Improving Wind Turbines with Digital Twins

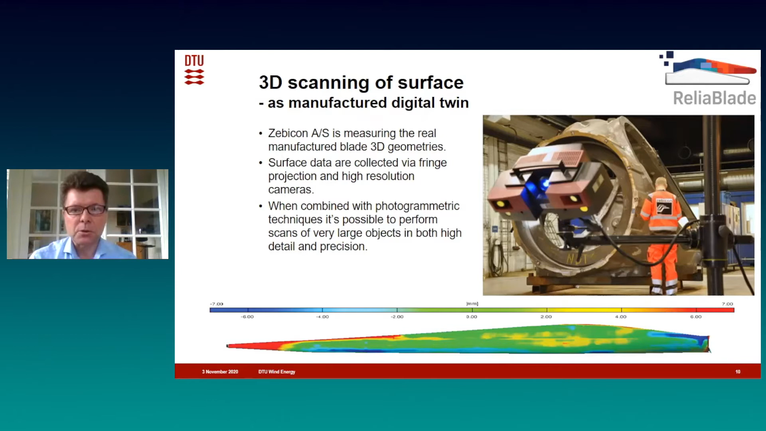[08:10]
And this will be used to scan the 3D geometry of the blades, both outer and inner surfaces. And from that we can update the digital twin so it represents the true geometry of the blade. Also we work with two partners, working with NDT methods. We have Dantec Dynamics, working with a method called laser geography and Forza technology with ultrasound scanning. And these methods can be used to detect defects, things under the surface, inside the structure.